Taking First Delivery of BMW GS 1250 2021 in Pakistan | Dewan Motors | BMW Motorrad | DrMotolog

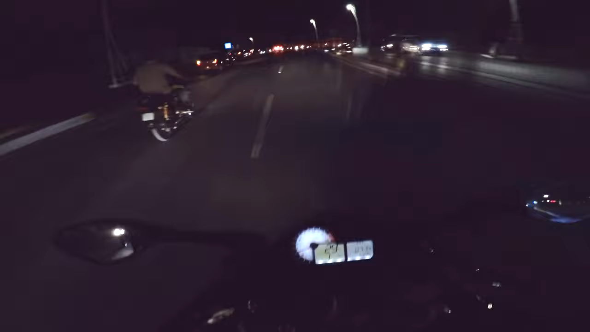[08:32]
That was it for today, guys. तो भाई हाँ ओके, तो सेटिंग 400 ISO पे वही है, तो दैट्स वाई यू कांट सी द रोड एंड एवरीथिंग वेरी प्रॉपरली, नहीं देख सकते हो तो। बट एनी वेज, दैट वॉज इट गाइज दैट वॉज द दीवान मोटर्स ऑफिशियली फर्स्ट डिलीवरी ऑफ द GS 1200।